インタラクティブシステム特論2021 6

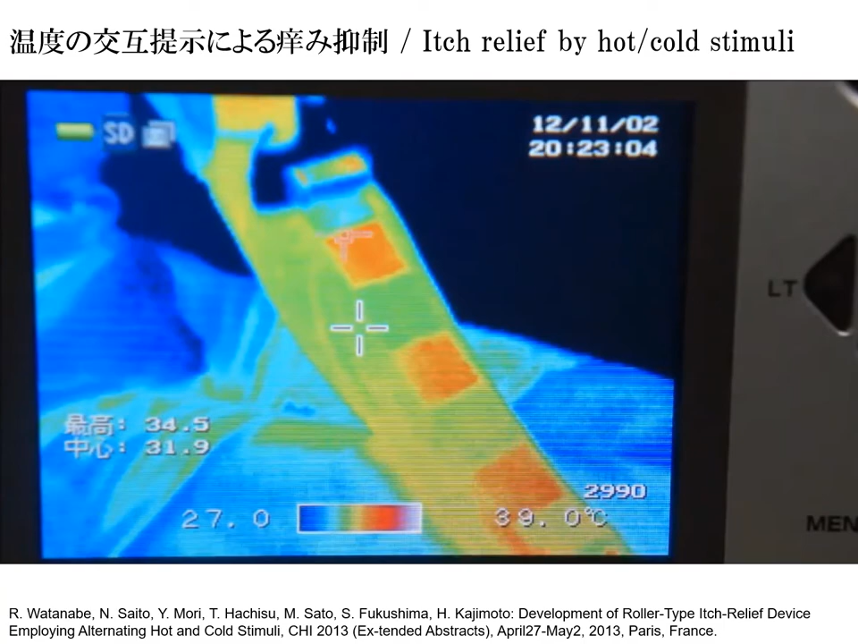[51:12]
On screen: scale top 39.0°C
するためにすることによって痒みが抑制できるのではないかという研究をしたことがありますそのサーマルグリルリュージョンを使うわけですけれ
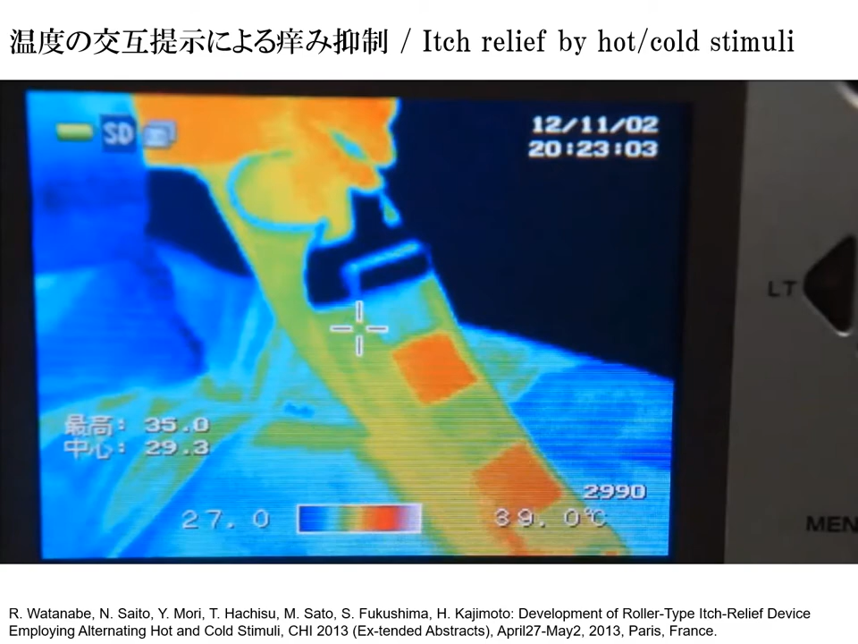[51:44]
On screen: scale top 39.0°C
そうしてやるとあったかい冷たいあったかい冷たいというのを皮膚の表面に転写してやることができるというような仕組みになりますそうしてやるとこれ
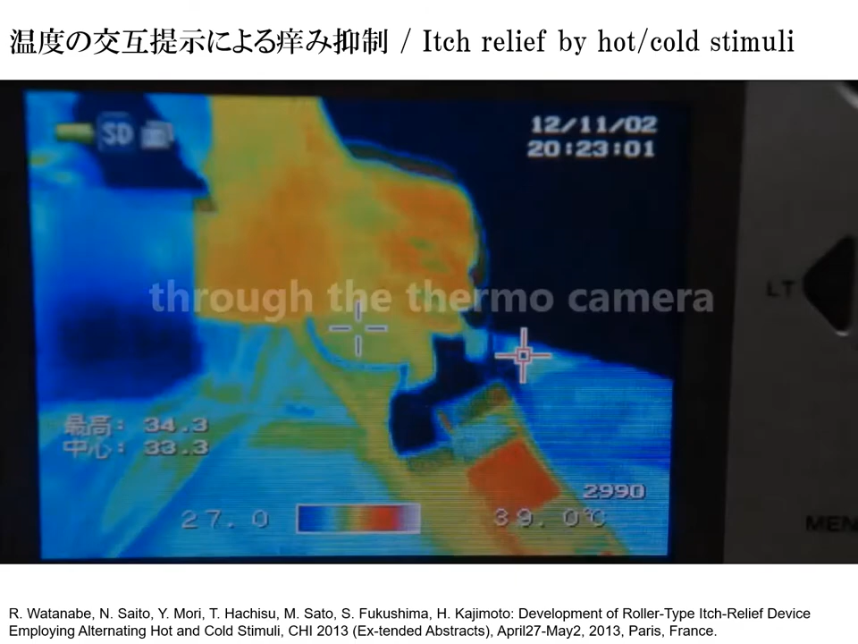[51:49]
On screen: scale top 39.0°C
が実際にサーマルグリルの状態になりましてちょっと痛いということで痒みが抑制されるということを検証した研究になります